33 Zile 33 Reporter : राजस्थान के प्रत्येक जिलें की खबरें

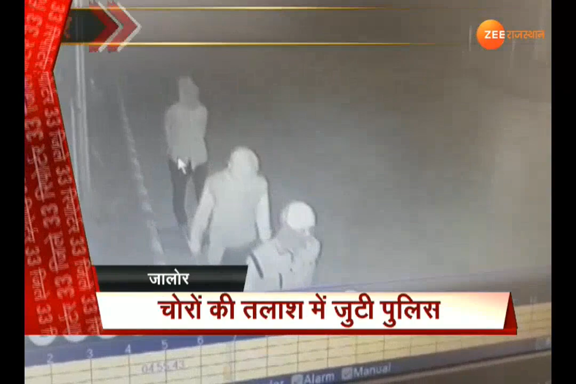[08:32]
दर्ज कर अग्या चोरों की तलाग सुरू कर दिये लेकिन अभी तक चोरों का कोई शुराग हाथ नहीं लगा है चोरी की वार्दा CCTV में कैद होने के बाद सांचोर पुलिस को मामले की जांच में आरूप्यों की सिनक्त करने में CCTV के फुटेज काफी एहम रोल अजा करेंगे